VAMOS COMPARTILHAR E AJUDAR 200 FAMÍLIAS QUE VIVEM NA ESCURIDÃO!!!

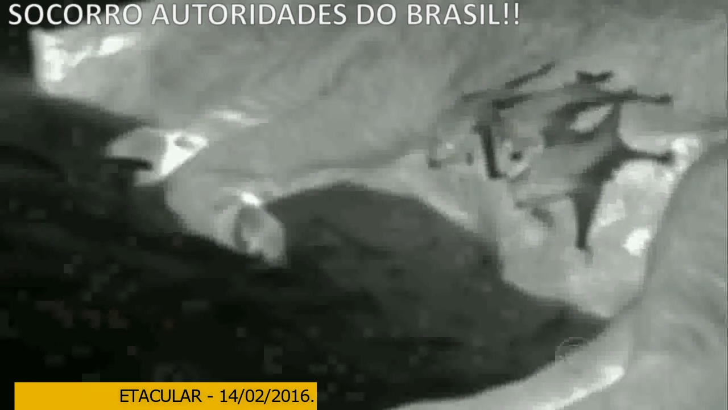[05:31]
Nessas imagens gravadas com câmeras especiais durante a noite, é possível ver como o bicho ataca.